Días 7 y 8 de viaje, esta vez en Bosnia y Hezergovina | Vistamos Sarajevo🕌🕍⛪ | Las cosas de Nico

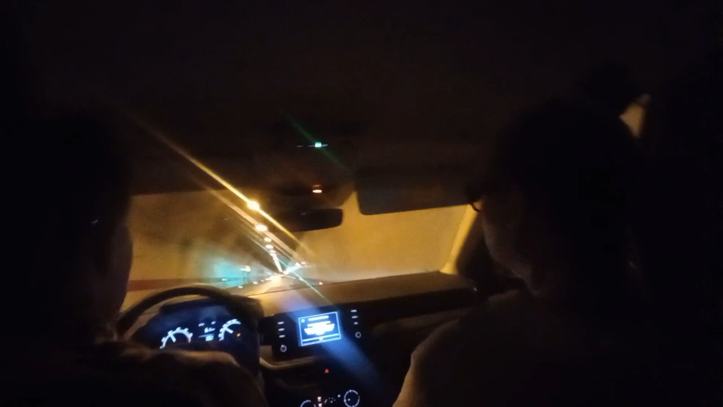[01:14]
Estamos atravesando un túnel de 5 kilómetros, que está atravesando una montaña entera. Las montañas gigantes que hemos visto antes. Sí, las montañas son gigantes, las estamos atravesando ahora.